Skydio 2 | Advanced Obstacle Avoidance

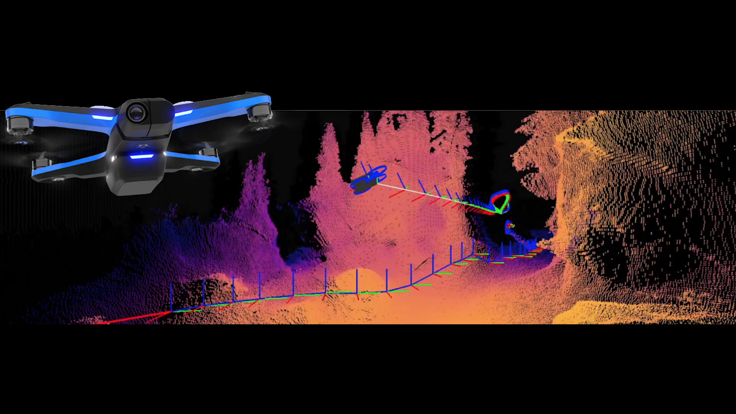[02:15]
It's scanning its environment in real-time, building 3D models, and if necessary, making automated decisions on where and how fast to fly.
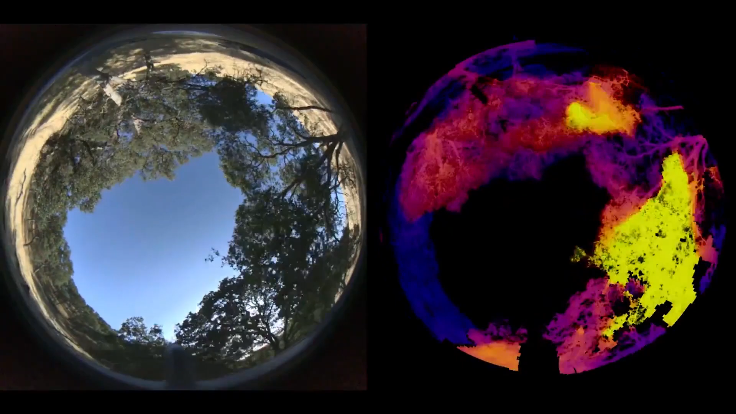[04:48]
Here's a video that gives you a great understanding of what is exactly being seen by each individual 200 degree 4K camera.
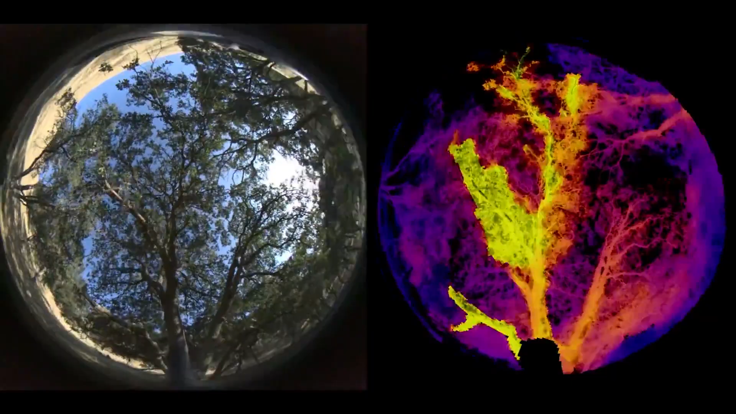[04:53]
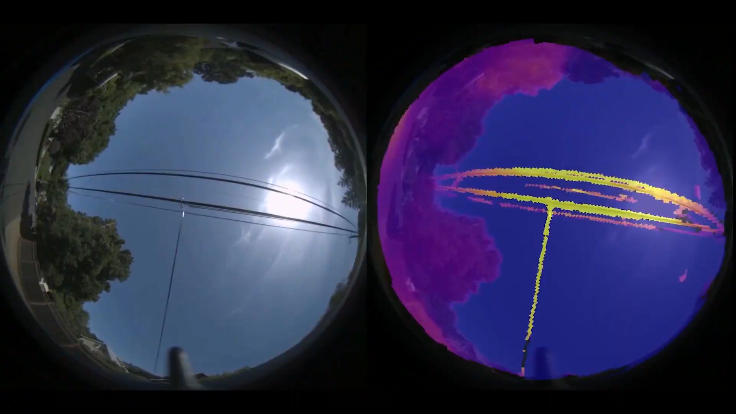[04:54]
The colors used in the second view indicate the distance from the drone to one or more objects, yellow being closest to the drone.